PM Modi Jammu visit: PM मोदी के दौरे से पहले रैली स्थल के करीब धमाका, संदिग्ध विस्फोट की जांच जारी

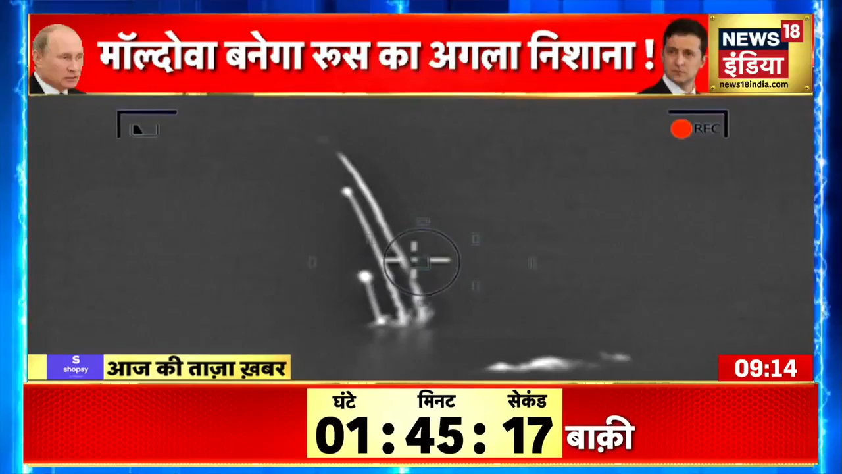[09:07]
तस्वीरें दक्षिणी यूक्रेन के किनारे पर ब्लैक सी की है,